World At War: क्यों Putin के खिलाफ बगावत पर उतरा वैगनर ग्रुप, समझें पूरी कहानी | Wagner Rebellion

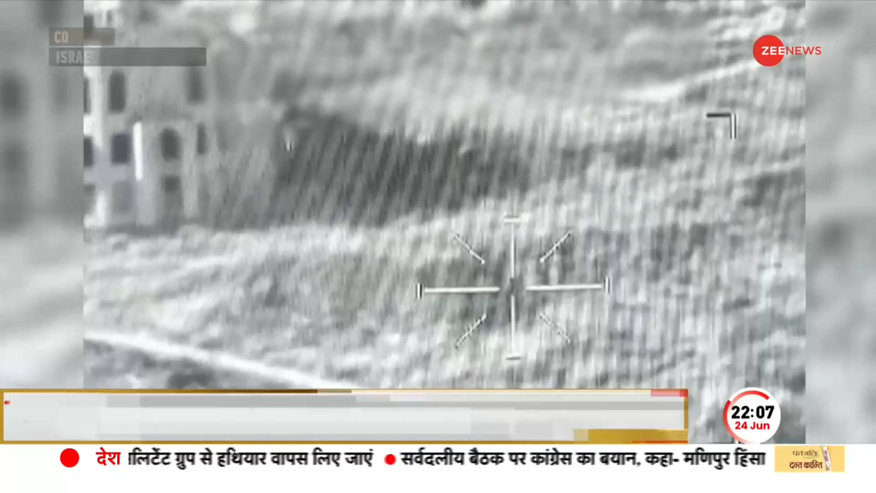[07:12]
اسرائیلی ڈیفنس منسٹری نے جو فٹی جاری کی ہے اس سے سمجھا جا سکتا ہے ایک گھنی آبادی والے علاقے میں اسرائیلی فوج کا یہ آپریشن کتنا بڑا تھا
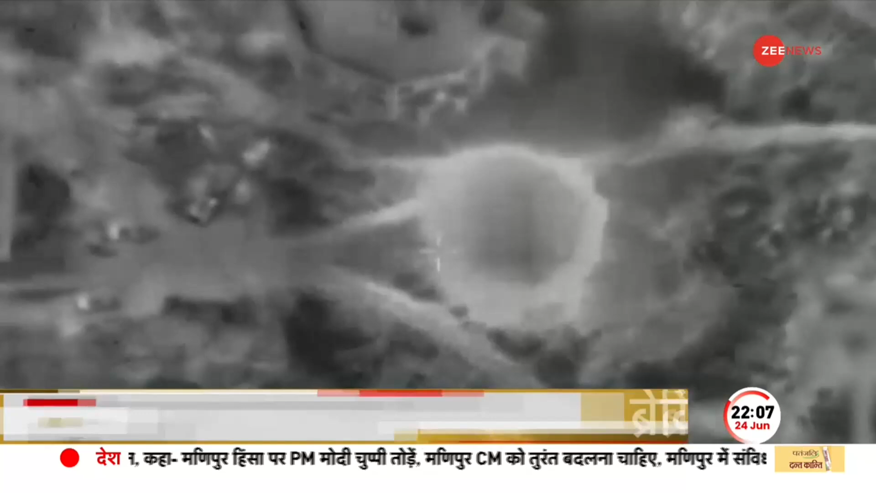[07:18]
اسرائیلی میڈیا کے مطابق یہ بیس سال میں پہلی بار ہے جب ویسٹ بینک پر اپانچے ہیلیکاپٹروں کا استعمال کیا گیا